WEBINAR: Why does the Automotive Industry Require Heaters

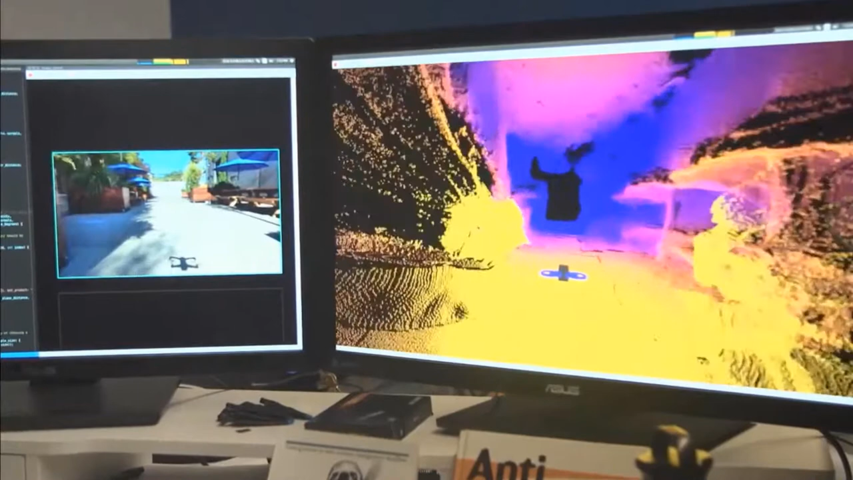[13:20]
six fisheye cameras the kind that you find in cell phones and real-time environment
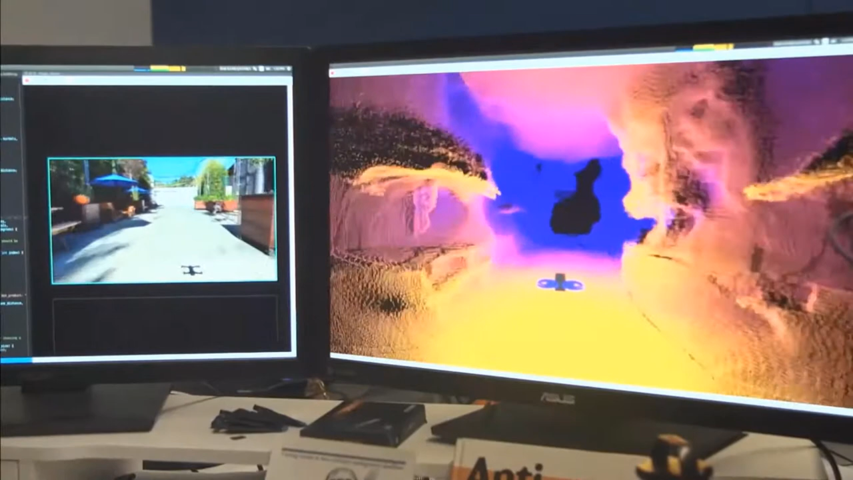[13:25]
mapping software to build a virtual understanding of its surrounding
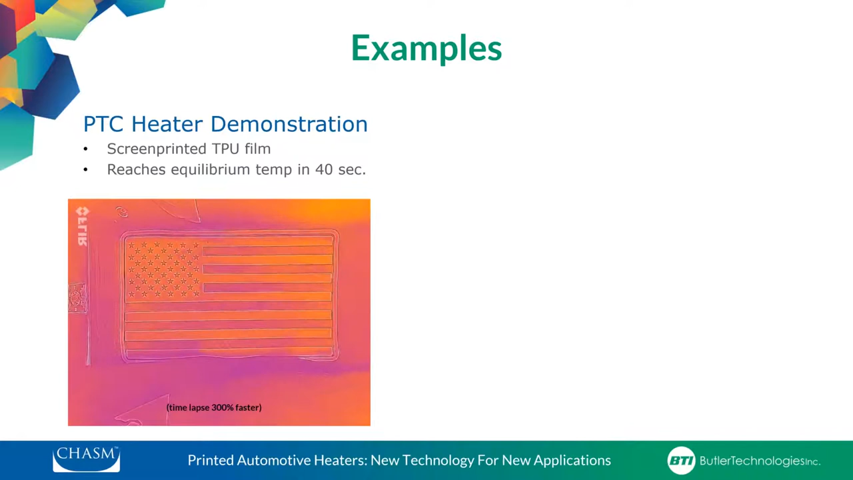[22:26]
it's screen printed on ptc film and it reaches its equilibrium about 40 seconds uh
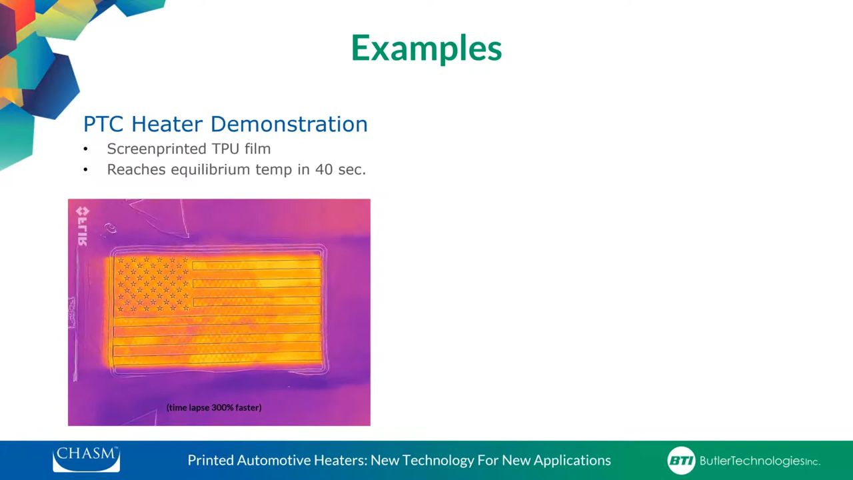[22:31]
this video is time lapse so it's about three times as fast it reaches in about 13 seconds and then the next one is a fixed resistance heater this is actually a screen printed heater using a resistive film it's a dupont capton rs film so it's a polyamide film with a resistive carbon side to it and we print bus bars for example and then isolate zones using die cut slots or printing dielectric to isolate the different heating zones
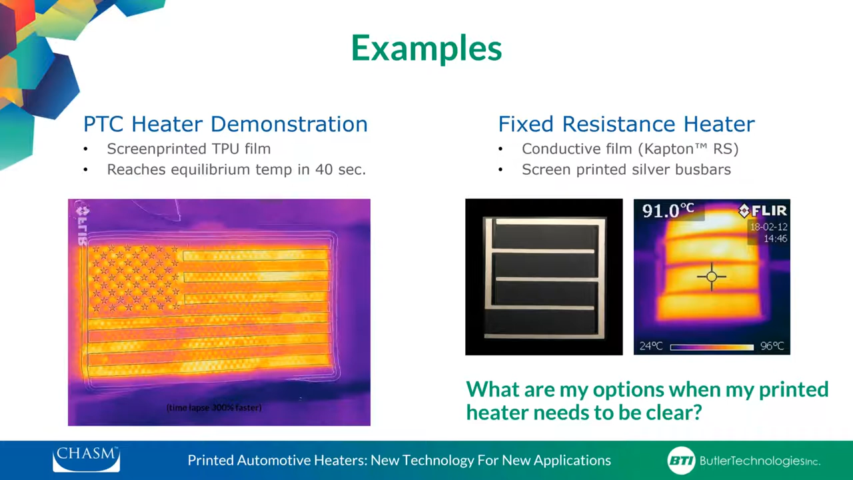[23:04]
On screen: spot 91.0°C, scale top 96°C, scale bottom 24°C
so in these cases you'll see that capton rs it's it's opaque it's black it heats up very nicely but what happens if i need a similar type of product but it has to be clear so that's kind of where
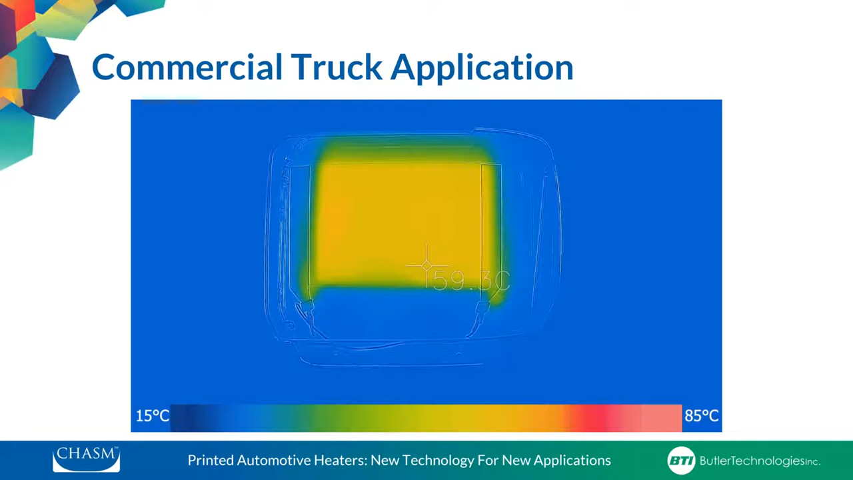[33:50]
On screen: scale top 85°C, scale bottom 15°C
the empty spaces in between will eventually catch up and this is completely transparent the optical cameras as well so
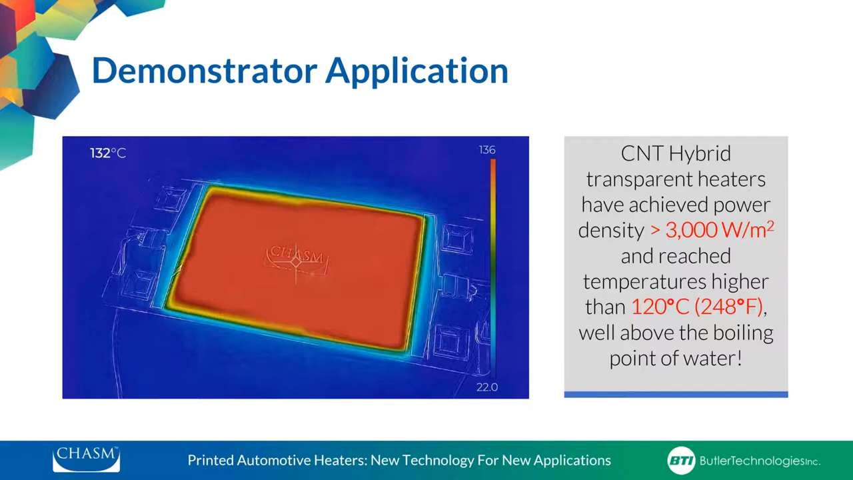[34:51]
On screen: spot 132°C
the the cnt heaters that we've been able to produce cnt hybrid heaters can even produce densities energy densities in excess of about 3 000 watts per meter square